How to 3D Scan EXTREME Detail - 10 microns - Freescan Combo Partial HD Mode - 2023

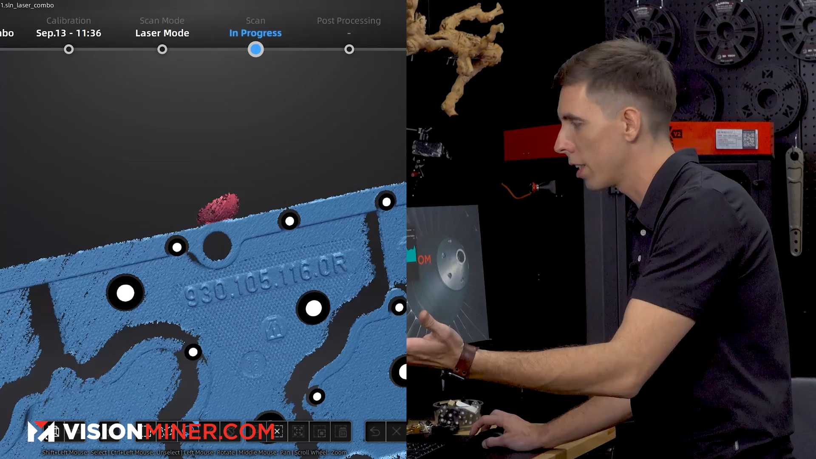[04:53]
And I'm going to switch back to scanning the point cloud.
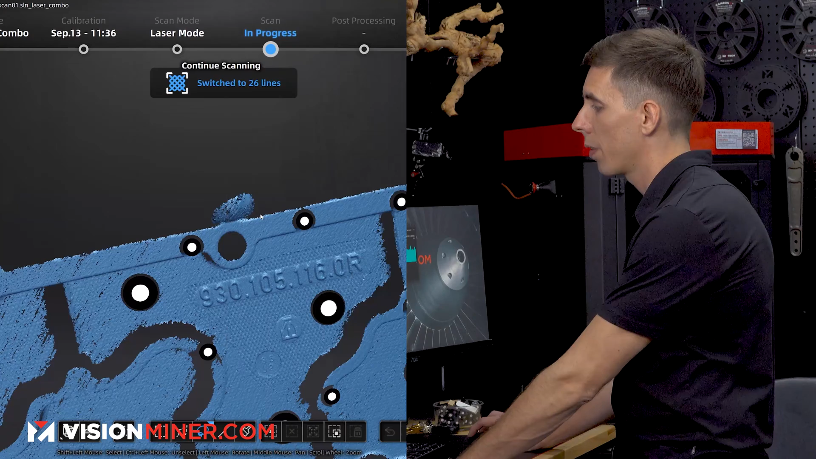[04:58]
Then I'll select my thumb. Let's just delete that. Commit the results.
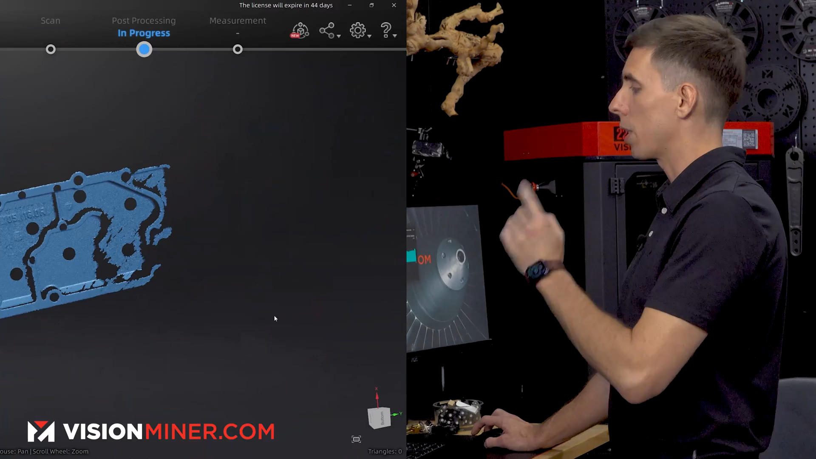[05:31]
But we'll go here, click mesh model, and then standard features, hit apply. All right, so we let it process.
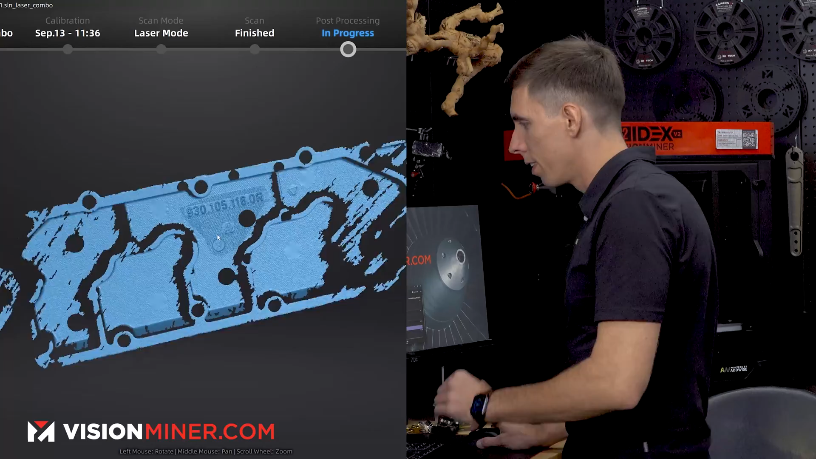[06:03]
Let's zoom in here. And oh my good lord, this is incredible.
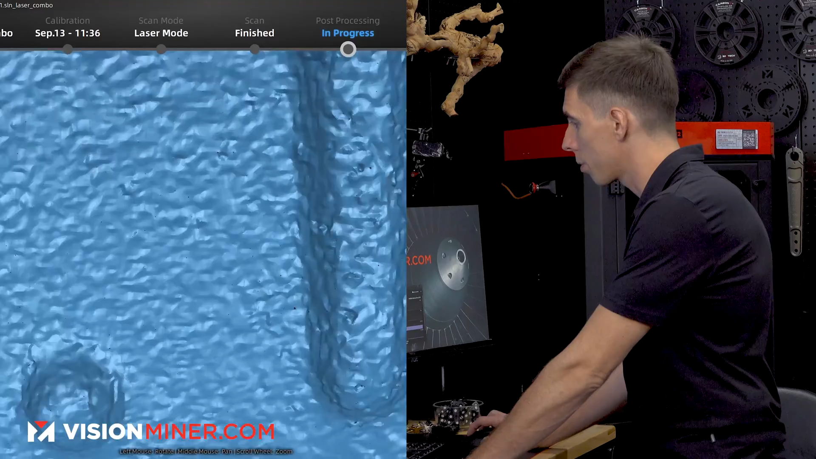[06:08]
That is very high resolution.
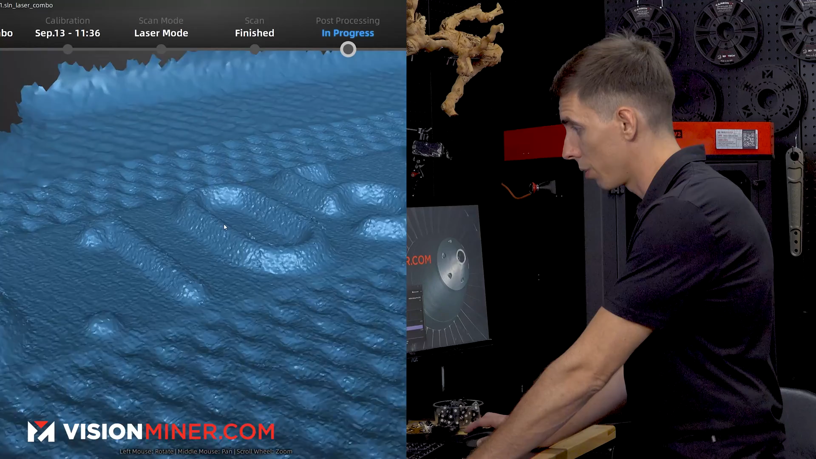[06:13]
In fact, yeah, we've still got some gaps in there. So we could have gotten even more data, I'm sure. And then the surface roughness.
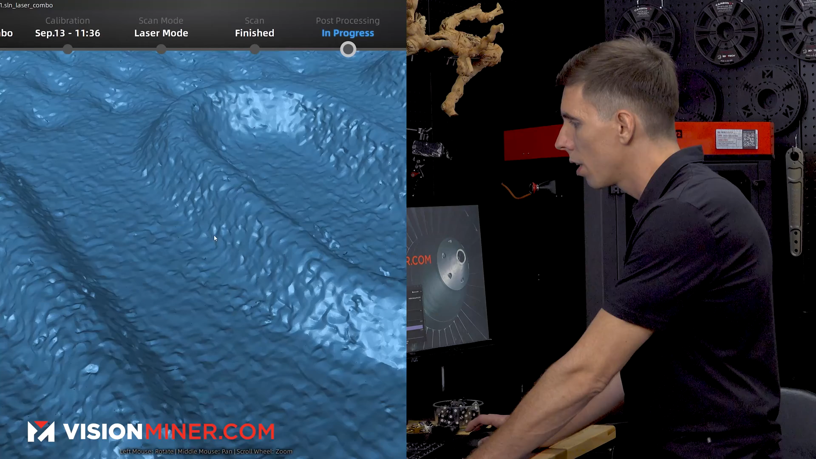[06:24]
Obviously, that's probably a little bit rougher than the actual surface.
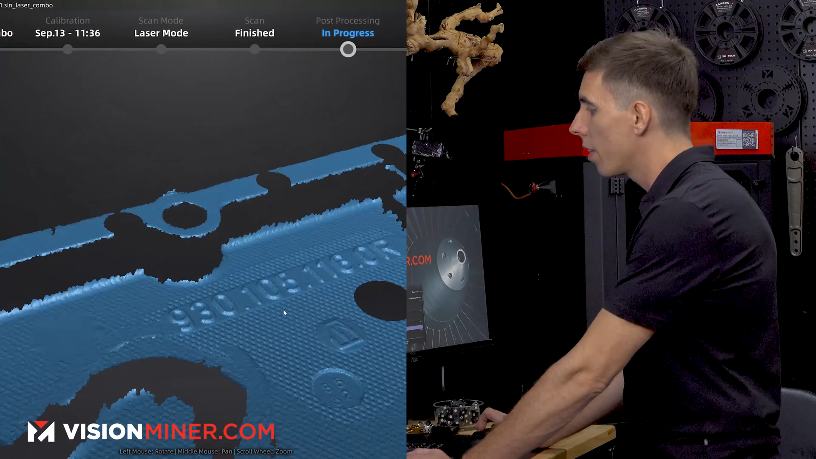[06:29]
But as you can see, this is how you get point zero one millimeter point distance with the free scan combo.